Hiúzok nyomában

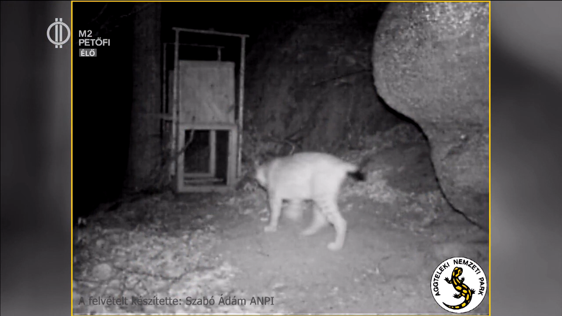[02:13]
Ez ismerni kell az állatnak a fajra jellemző tulajdonságait, illetve sok esetben magának annak az egy állatnak az egyéniségét.
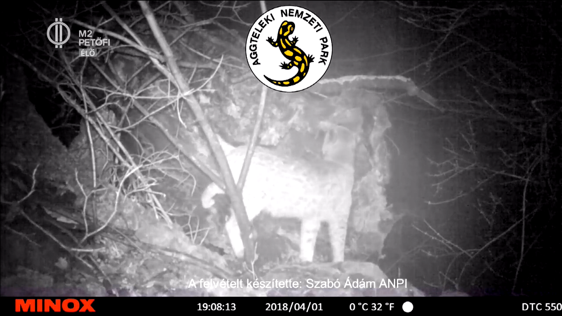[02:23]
Mert hogy gyakorlatilag hány hiúzról is beszélünk? Tehát egy darab hiúzról beszélünk? Igen, szeretnénk, hogyha ez az állat vállalná azt, hogy ráhelyezzünk egy miholdas nyomkövetőt,
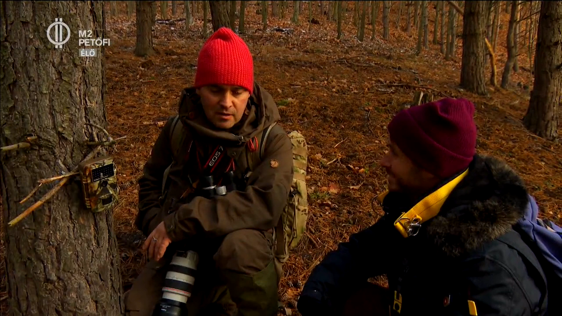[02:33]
legalább egy szűk éven keresztül viselni ezt a nyakörvet, és akkor ez alatt az egy év alatt gyakorlatilag minden percéről volna információnk. Egyrészt, hogy hol tartózkodik, tehát helyileg,
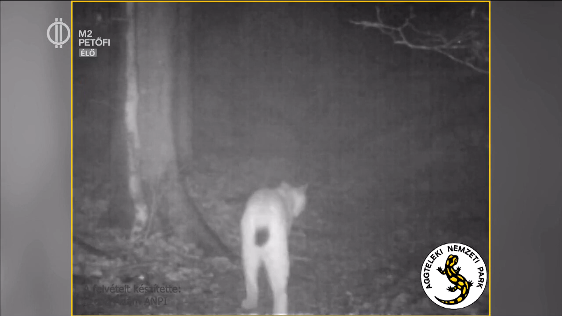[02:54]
mivel táplálkozik, mennyire intenzíven mozog, hol találkozhat esetleg fajtársaival, mondjuk párzásidőben. Vannak-e kölykei?